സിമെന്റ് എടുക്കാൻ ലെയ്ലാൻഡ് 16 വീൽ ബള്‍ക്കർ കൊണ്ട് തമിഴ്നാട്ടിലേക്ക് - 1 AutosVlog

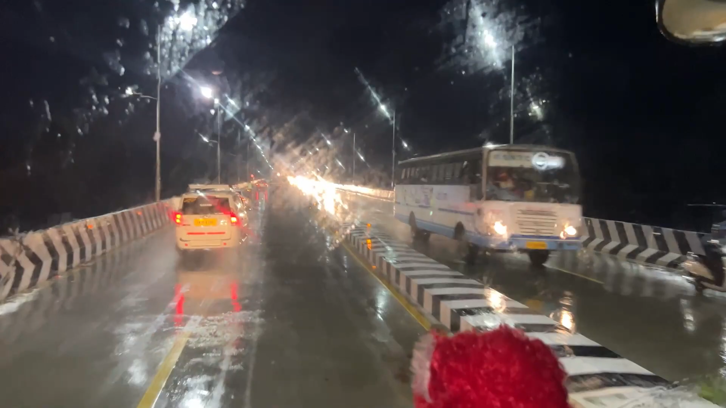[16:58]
നമ്മൾ നേരെ ഇപ്പൊ പൊള്ളാച്ചി എത്തി. പൊള്ളാച്ചിയിൽ കഴിഞ്ഞ ഇടയ്ക്ക് ഇതാണ് കുറച്ചാളെ ഉള്ളു ഈ പാലം പണിതിട്ടല്ലേ വെച്ചനെ,
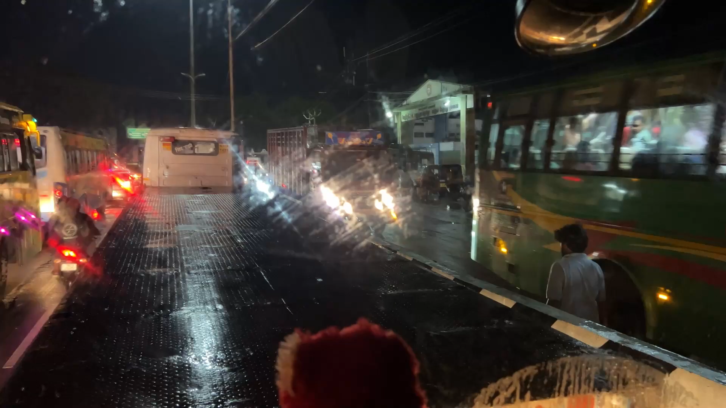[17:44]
പൊള്ളാച്ചി ബസ് സ്റ്റാൻഡിന്റെ ഫ്രണ്ടിൽ വന്ന് കട്ട ബ്ലോക്ക്, ഒരു രക്ഷയില്ല കേട്ടോ. നല്ല കിടിലം ബ്ലോക്ക് വന്ന് പെട്ട് കിടക്കും.
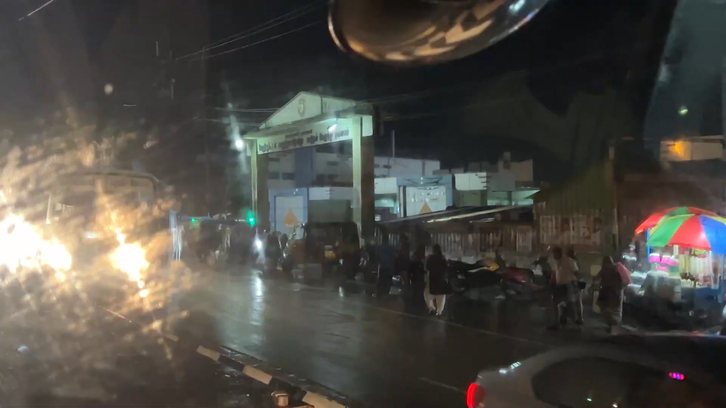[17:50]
അതാ കാണുന്നതാണ് കേട്ടോ, നമ്മുടെ പൊള്ളാച്ചി ബസ് സ്റ്റാൻഡാണ് ഇതാ കാണുന്നത്.
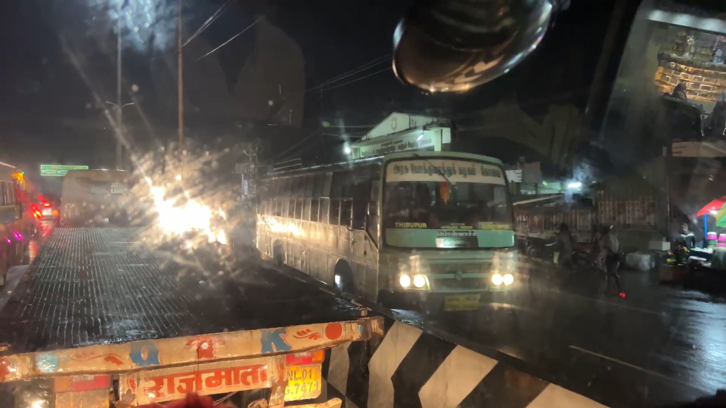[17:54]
അതെ, ഇഷ്ടംപോലെ വണ്ടികൾ ഇറങ്ങി ഇറങ്ങി വരുന്നുണ്ട്. അതിന്റെ കൂട്ടത്തിൽ നല്ല കിടിലം ബ്ലോക്ക് കൂടെ വെച്ചാൽ വൈപ്പർ നിട്ടേ.
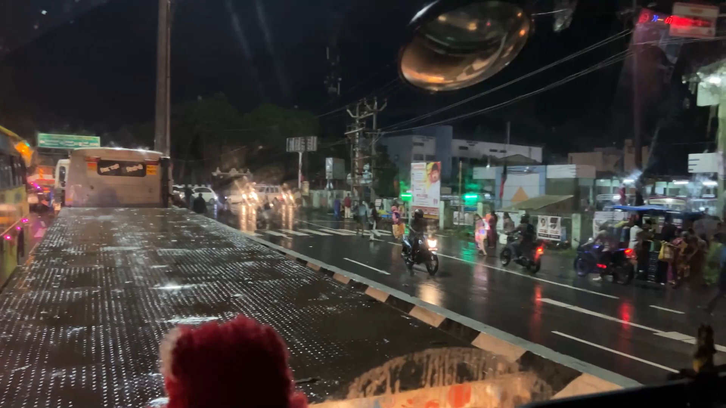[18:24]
ഇവിടുന്ന് തിരുപ്പൂര് 64 kilometer, പളനി 65, കരൂര് 129 kilometer.
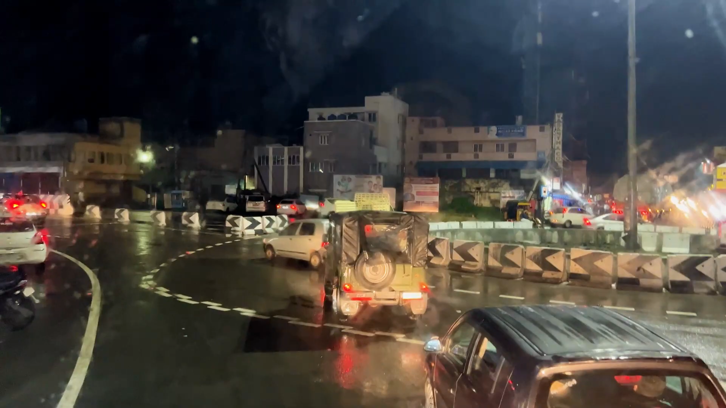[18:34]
ഇവിടുന്ന് ഇനി നമുക്ക് നേരെയാണോ പോണ്ടേ? റൈറ്റ് ചെയ്ത് നേരെ തന്നെ അല്ലേ. നേരെ മഴ കാരണം മൊത്തം കുളമായല്ലേ. മഴയോട് മഴ.
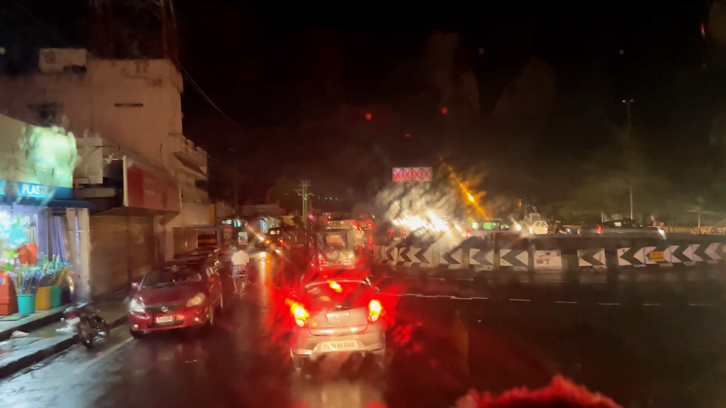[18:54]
അതാണ് വലിയ വിഷയം.
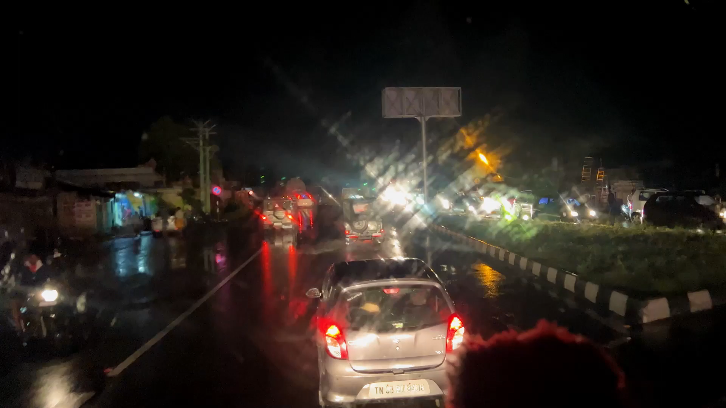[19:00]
നമ്മളെ പടവയൊക്കെ ഇട്ടേ. ഇത് ബ്ലോക്ക് കഴിഞ്ഞു. ഇനിയും ബ്ലോക്ക് ഉണ്ടോ? ഇല്ലല്ലോ.
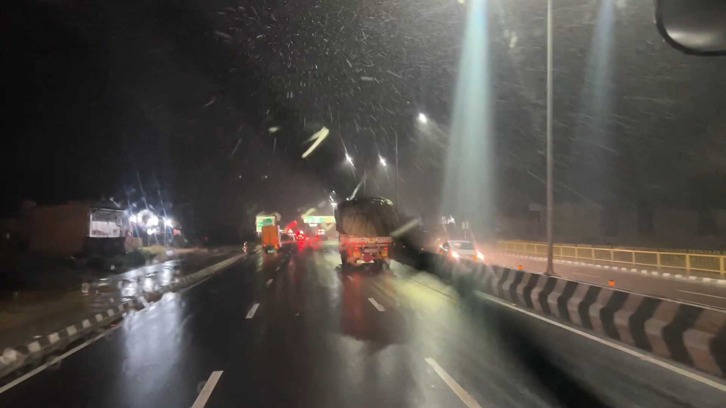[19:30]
ഇവിടെ നമ്മളിപ്പോ തിരി
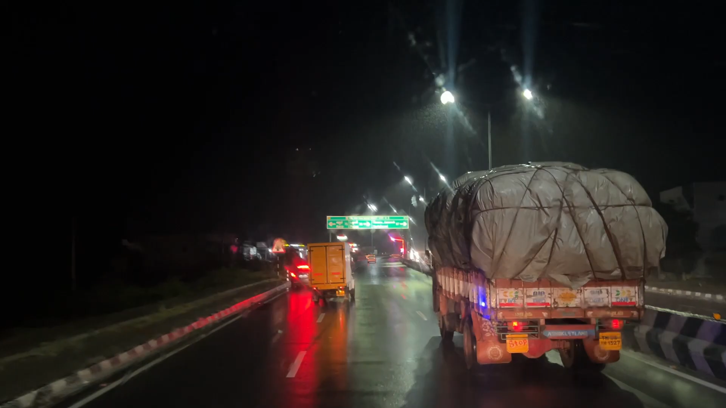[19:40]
കൊടൈക്കനാട് 97 kilometer, പളനി 30 kilometer. പളനി തൊട്ടടുത്താണ്. കരൂർ റൂട്ടിലേക്ക് തിരിയും അല്ലേ. ബൈപ്പാസ് ആയത്. ഓക്കെ. അപ്പൊ നമ്മള് ഇനി ഇവിടെ നമ്മുടെ പമ്പിലേക്ക് ഒരു 10-12 kilometer റേഞ്ചേ ഉള്ളൂ പമ്പിലേക്ക്. നമ്മളിവിടെ നിന്ന് ഇപ്പോൾ തിരിയാൻ പോവാണ്. റോഡ് ഫുള്ള് റിഫ്ലക്ടറിന്റെ ബേളാണല്ലോ.